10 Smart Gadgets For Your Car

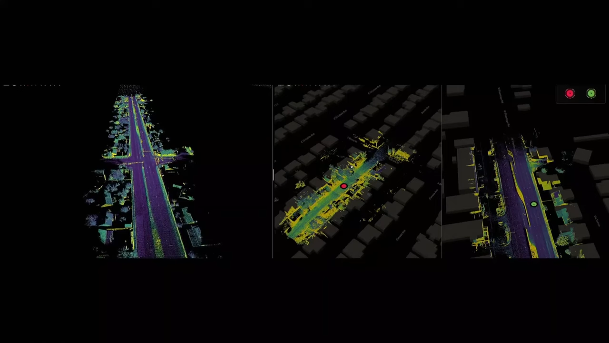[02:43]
accurate maps of the surrounding environment. They provide high resolution 3D mapping, enabling autonomous vehicles to navigate safely by detecting and understanding their surroundings.
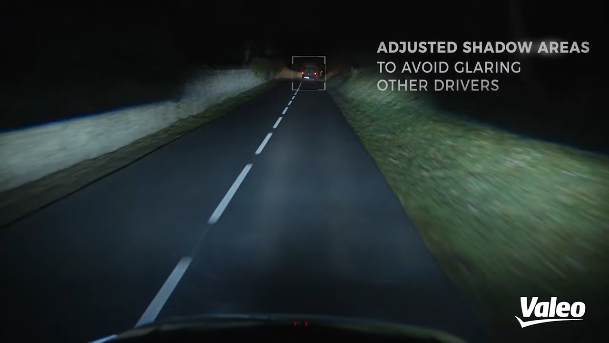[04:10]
The system goes further by displaying optimal routes for overtaking cyclists,
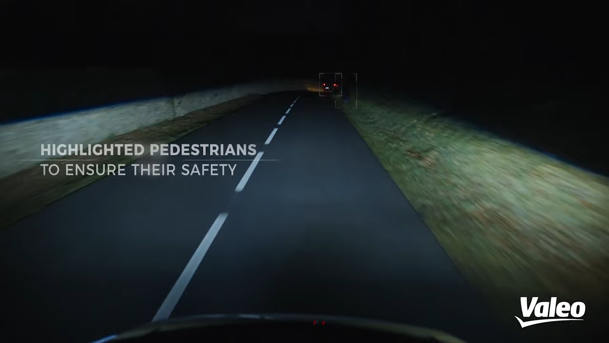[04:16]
projecting visible arrows for pedestrians and other drivers during turns.
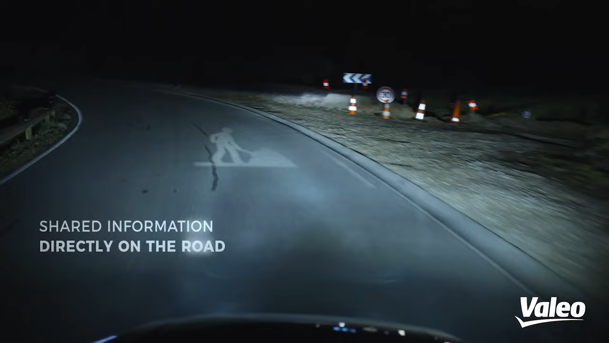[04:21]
An added benefit is the ability to use high beams constantly, without causing glare to oncoming traffic or pedestrians.
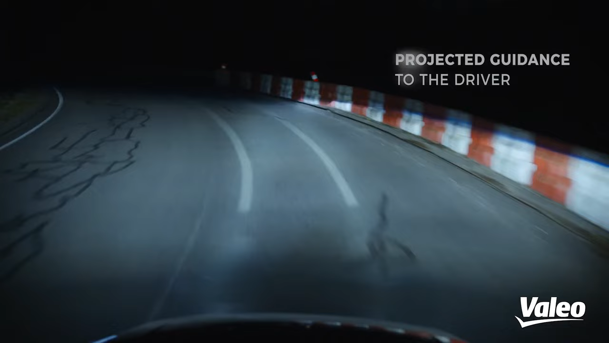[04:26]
The headlights automatically adjust brightness to an optimal level.